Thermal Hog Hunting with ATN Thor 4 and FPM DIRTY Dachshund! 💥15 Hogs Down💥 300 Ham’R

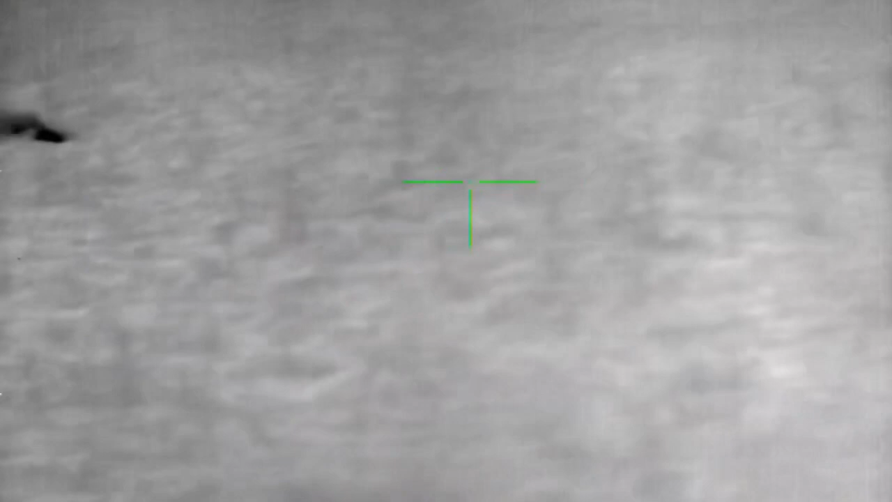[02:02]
Well, I screwed up big time on this one. I forgot to hit the record button before I started shooting. So, it happens. 2, 3. And then...
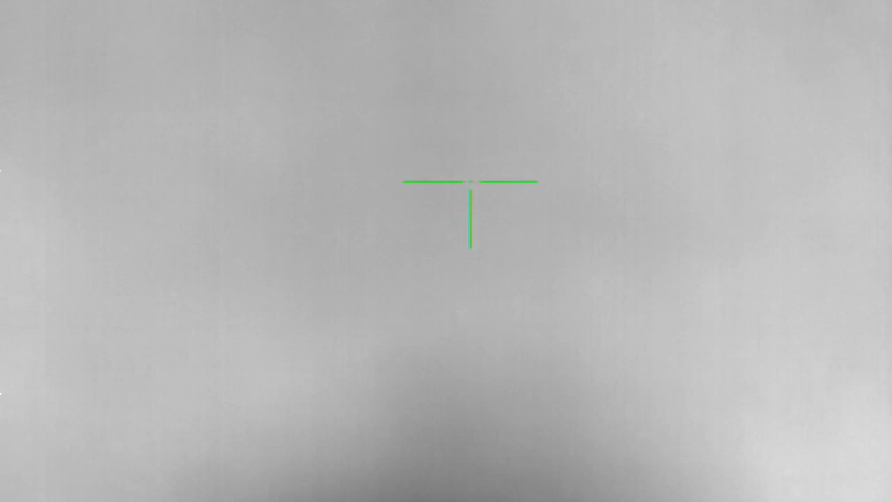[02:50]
And here I ran out of ammo and had to do a mag swap. That's what I get for making sure I don't have fresh mags in the rifle.